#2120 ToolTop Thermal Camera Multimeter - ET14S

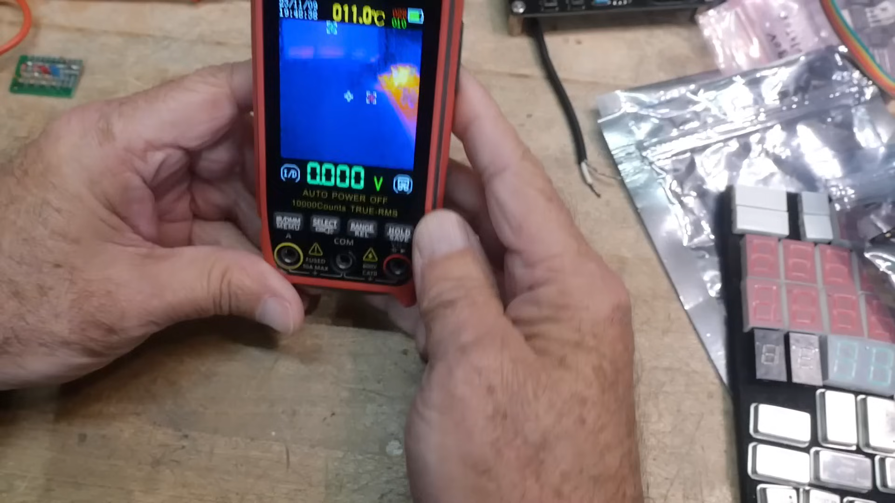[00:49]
Yeah, so you push this button and then you have a multimeter.
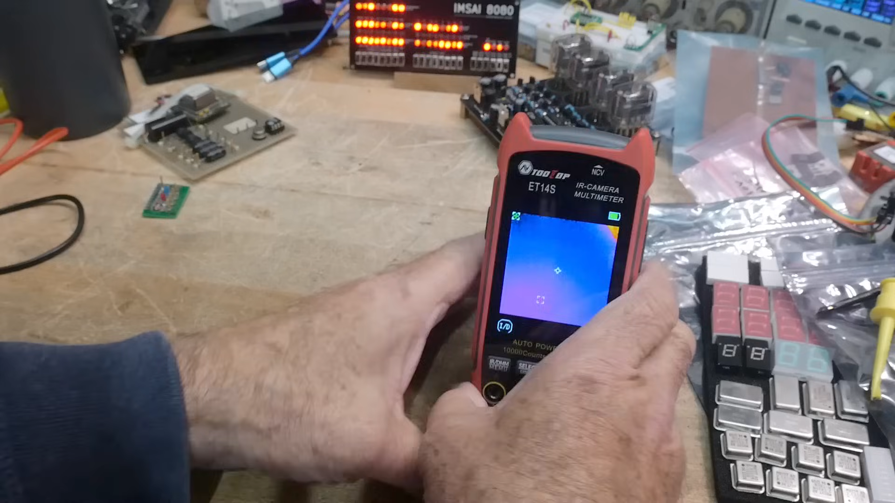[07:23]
Now, the specification for the camera is 240 by 240 pixels.
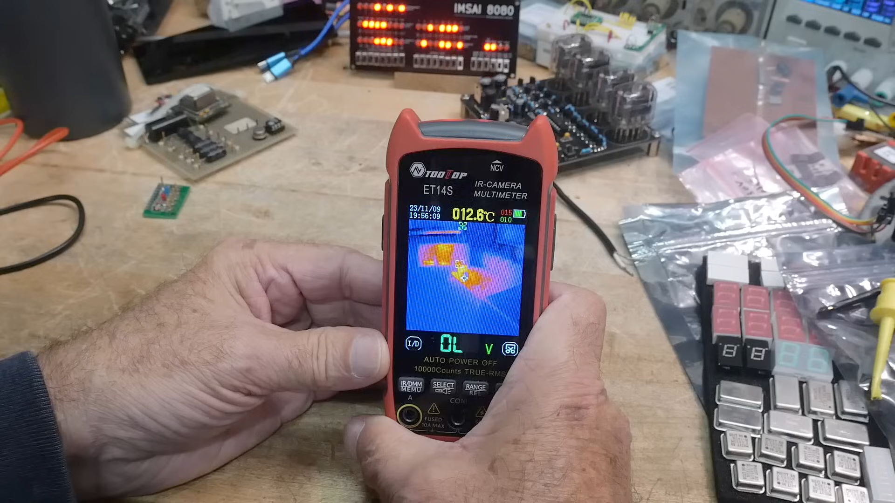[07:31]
And that's a bit of an extension of the truth.
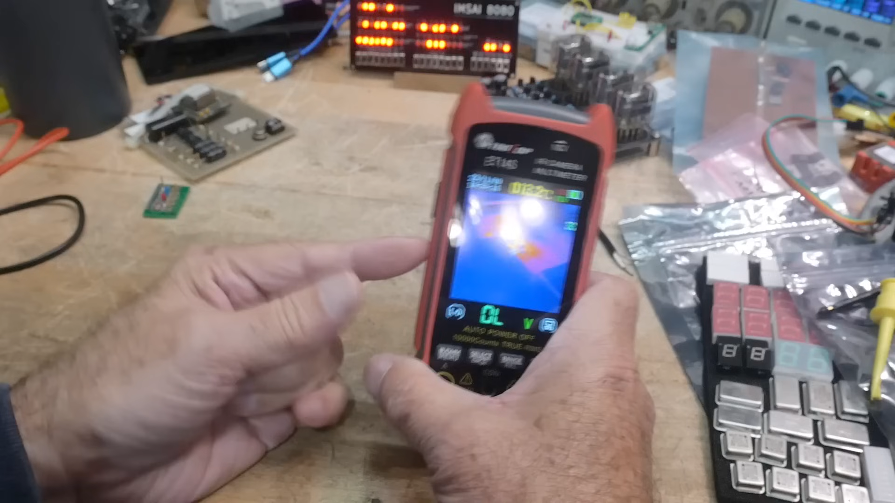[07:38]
I confirmed with the manufacturer, it's a 96 by 96 pixel IR sensor.
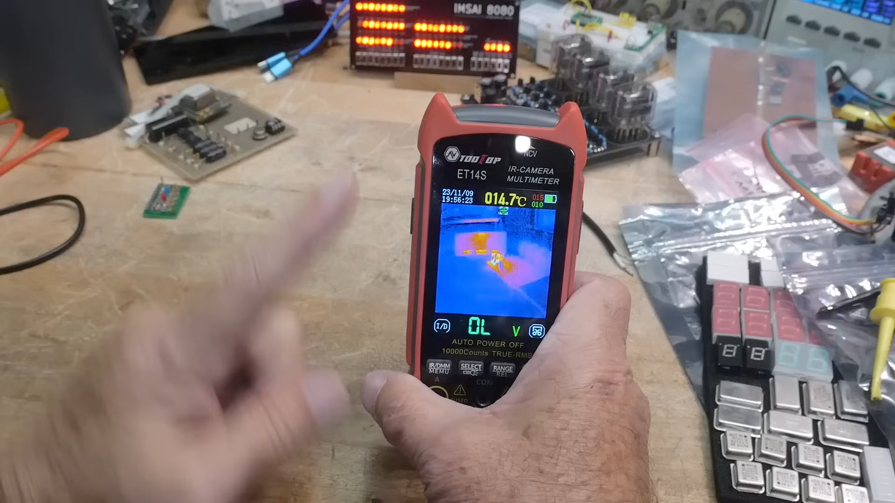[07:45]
They do up interpolate to 240 when they show it on the screen. So it is interpolated up, but the raw sensor is 96 by 96.
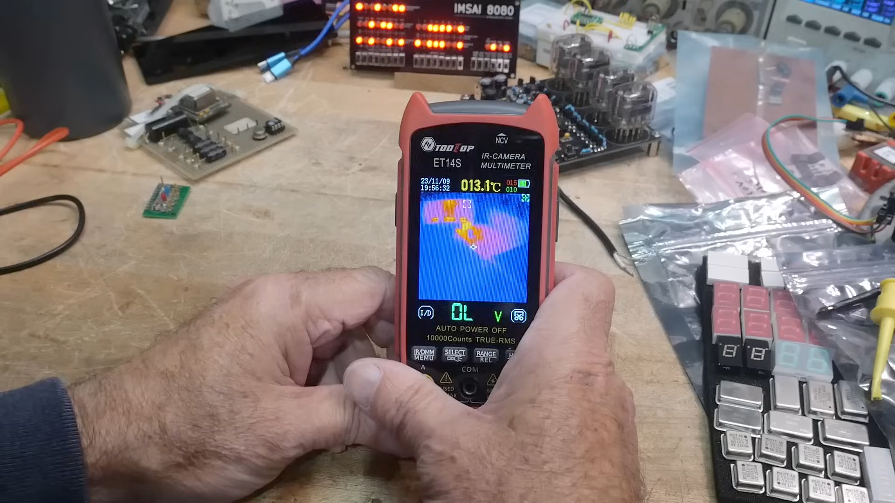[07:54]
Now, most of the time you say, oh, 96 by 96. I'm not sure if I can deal with such a low resolution.
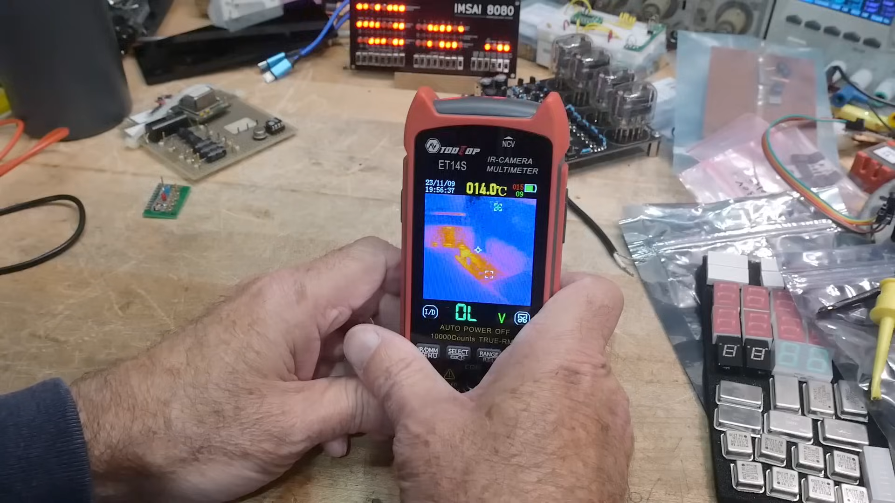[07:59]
But let me show you something, okay? Let me hook something up here that we can sort of look at.
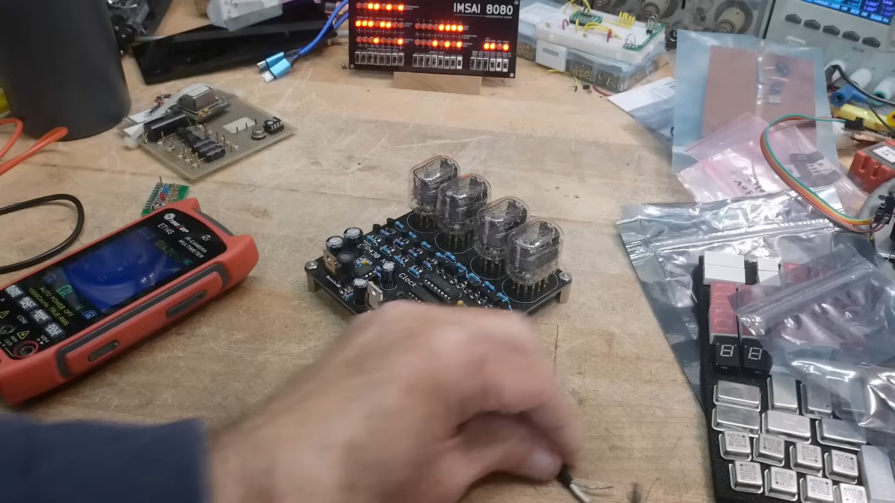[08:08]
This would be like a typical use case. We have a board here, and it's a nice Nixie clock board. And we're having problems with it, so we want to test things out.
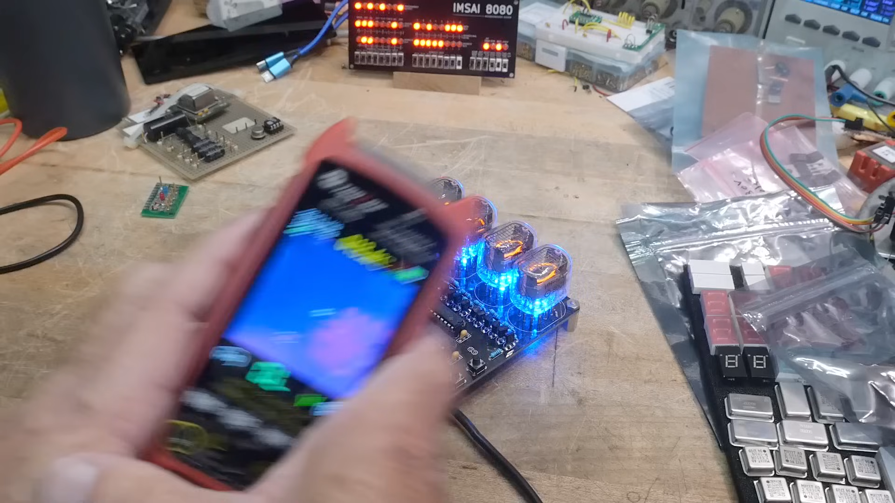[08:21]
So we get out our camera, and we start looking around and go, oh, wait a minute, we've got something pretty hot over there. Got something pretty hot. Let's zoom in here. And so
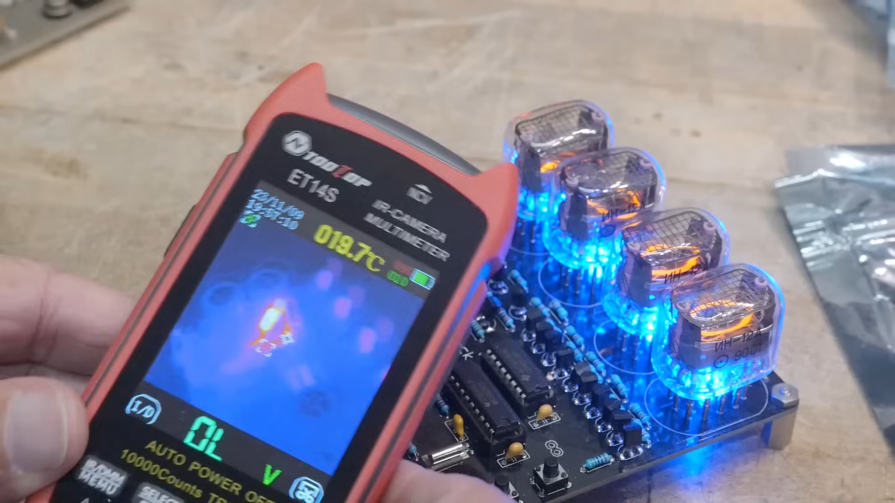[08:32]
On screen: spot 019.7°C
you can see that we're in pretty close, and it's focusing quite well.
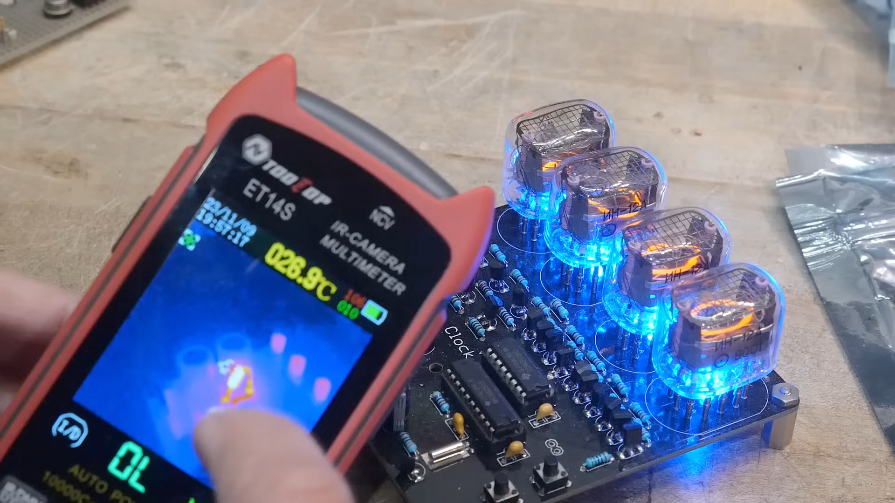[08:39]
And we're resolving, there's a diode sticking off the board, and we're resolving that pretty well. But remember, we have a macro lens. So if we put that macro lens on, we can go in super, super fine.
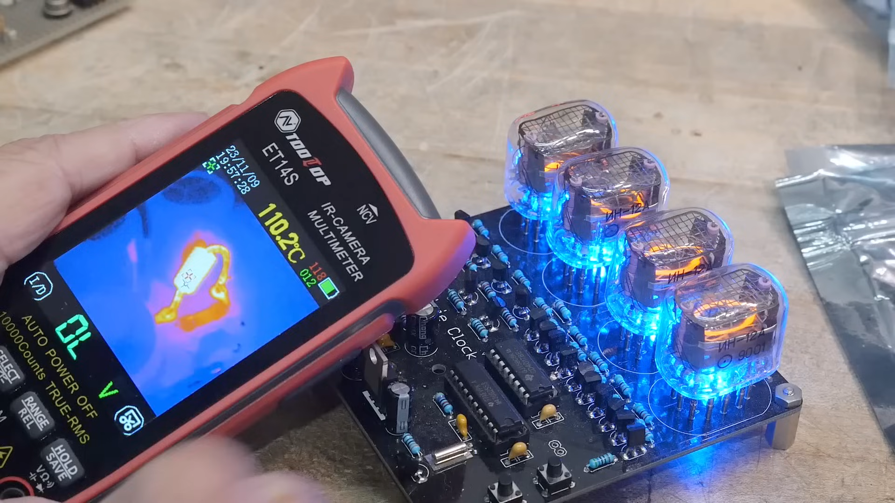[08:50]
On screen: spot 110.2°C
So that 96 by 96 pixels now is being used really effectively because we have that macro lens that we can zoom in really, really far. And we can see exactly what's going on here.
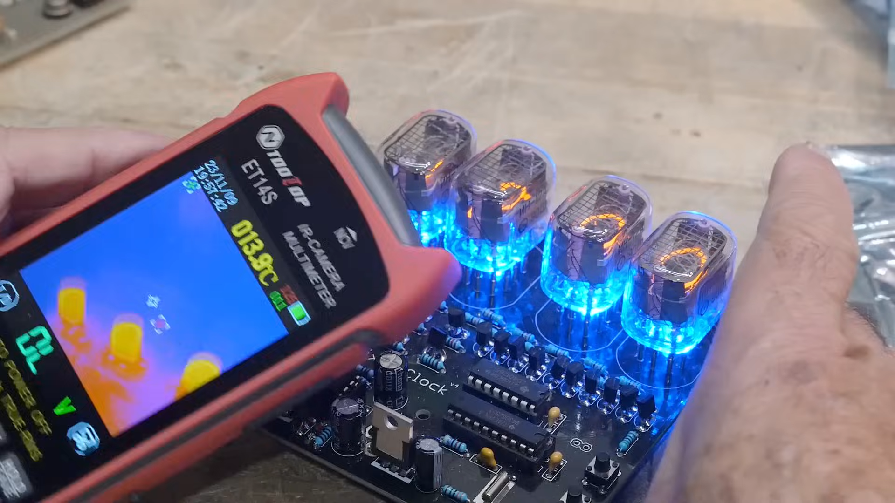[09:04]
We also have some TO92 transistors back here that are getting a bit warm.
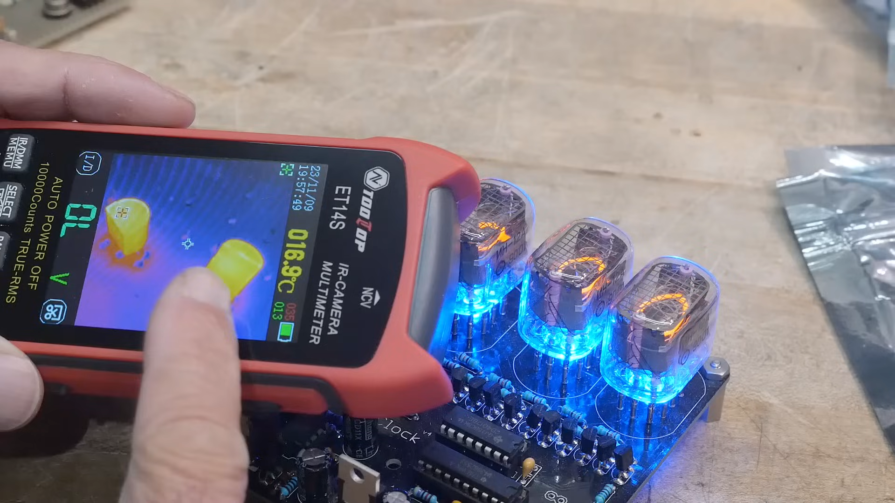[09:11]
On screen: spot 16.9°C
It's automatically capturing the min and the max. That's displayed up here. So the maximum is in red. The minimum is in green.
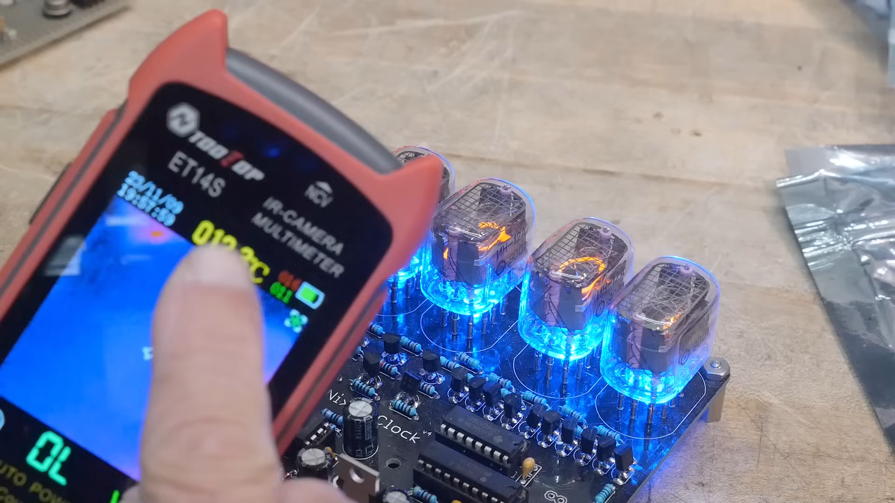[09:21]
And then the temperature here is the center spot.
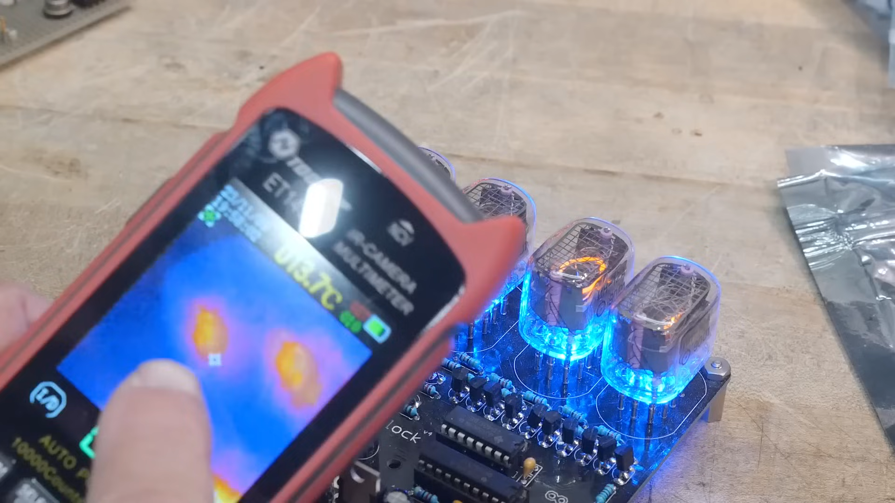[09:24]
So if you put the center spot exactly on what you want, it'll display here. But it's also capturing the maximum of 17 and 11 as the minus. So that's also nice. We can take a look at our vacuum too over there. And yeah, so I think it's quite usable. Even at 96 by 96, you can see that we are getting quite a good image here.
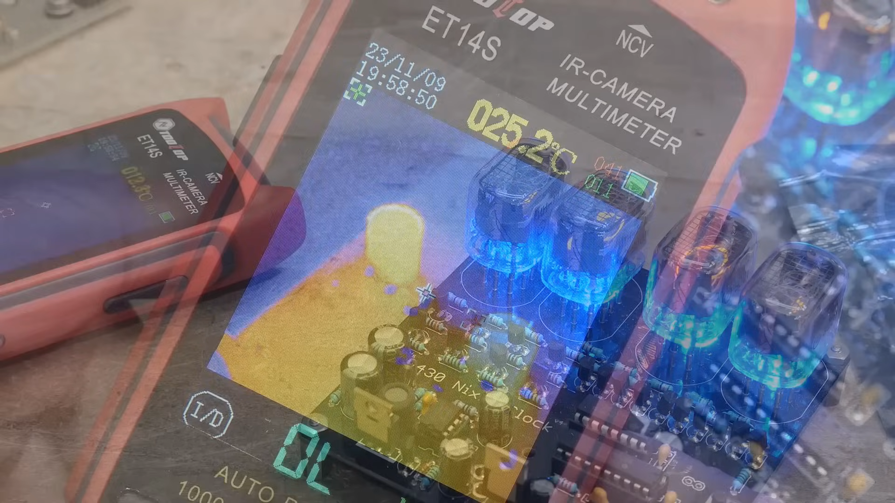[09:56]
On screen: spot 025.2°C
Let me move the camera a bit. Yeah, it's a little bit better there on the camera. You can see that it's doing a pretty good job.
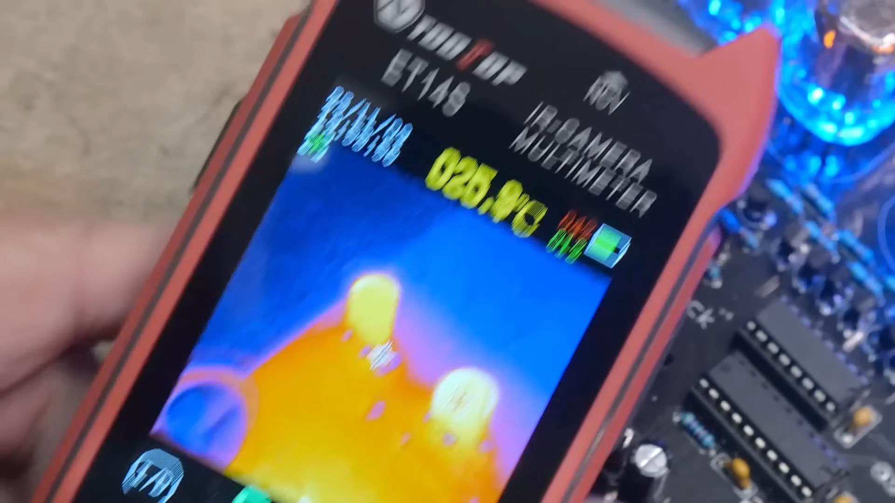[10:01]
Doing a pretty good job.
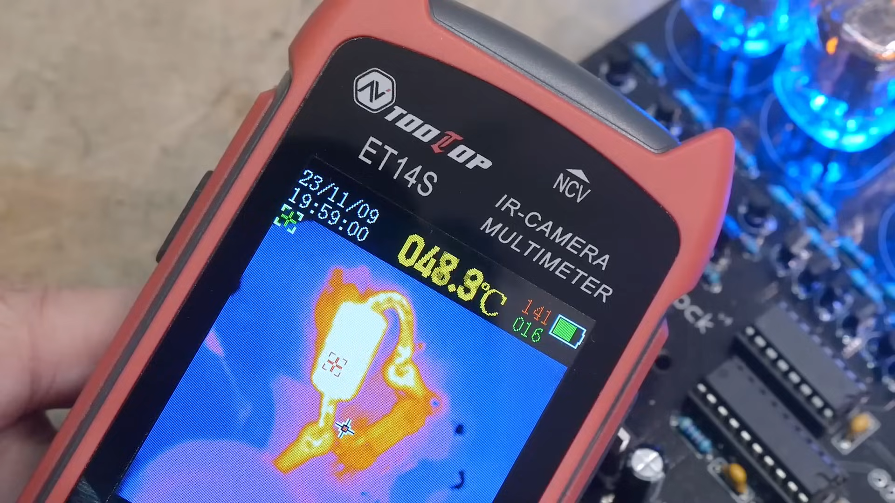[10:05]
On screen: spot 48.9°C
Now this one